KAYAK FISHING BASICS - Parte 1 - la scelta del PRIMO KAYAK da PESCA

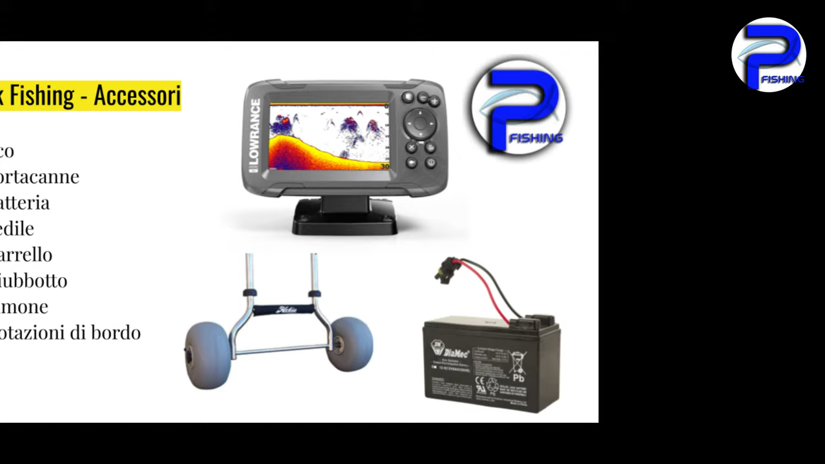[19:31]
parliamo anche degli accessori da considerare che vanno a supporto della nostra azione di pesca come ad esempio l'eco
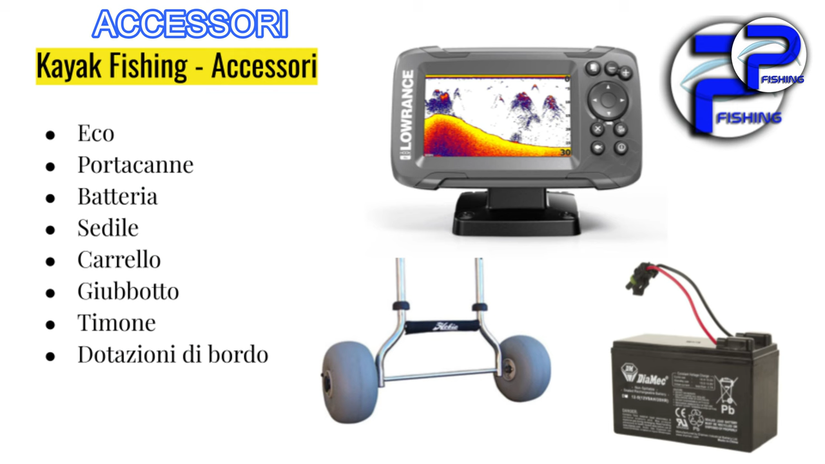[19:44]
scandaglio portacanne ausiliare come dicevo prima anche la batteria del motore alla batteria dell'eco scandaglio sono degli accessori